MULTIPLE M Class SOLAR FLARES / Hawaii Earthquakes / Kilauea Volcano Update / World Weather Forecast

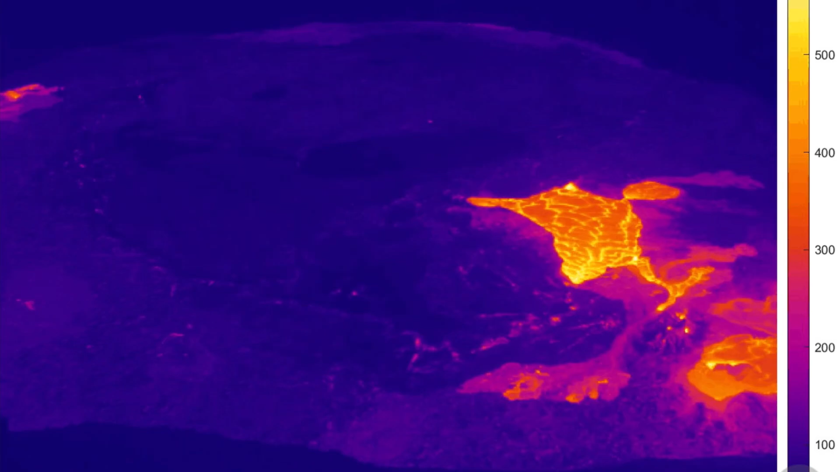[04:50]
the kilauea summit caldera very active lava lake today especially with all of the seismicity through the region